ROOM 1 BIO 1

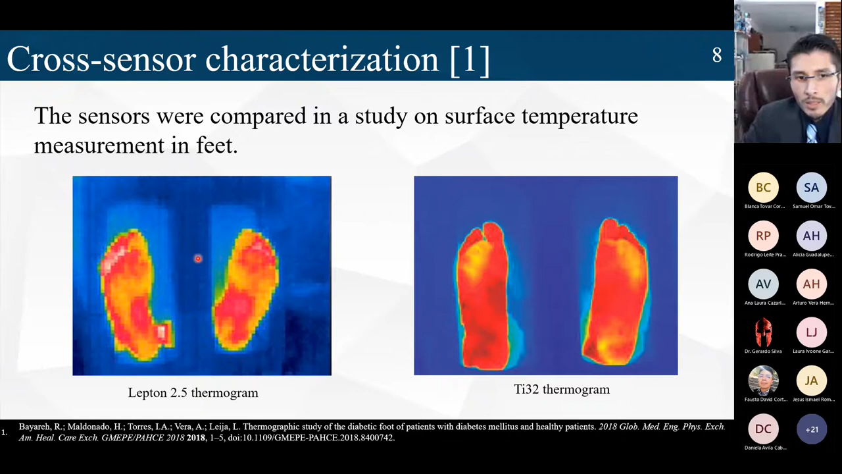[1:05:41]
radiometric data of volunteers on the sole of the foot to compare what is the performance of our low-cost sensor compared to the industrial purpose camera.
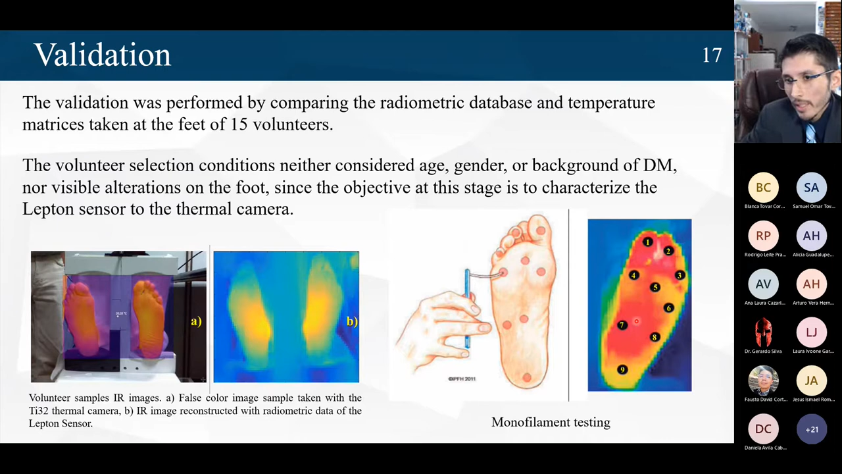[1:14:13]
This data was compared by nine areas, different areas, which fits to the monofilament testing. It's a testing in frequency, and we took the average of these nine areas. So in such way, we compare each model. So we find finally in this table that the error was reduced at least 10 times.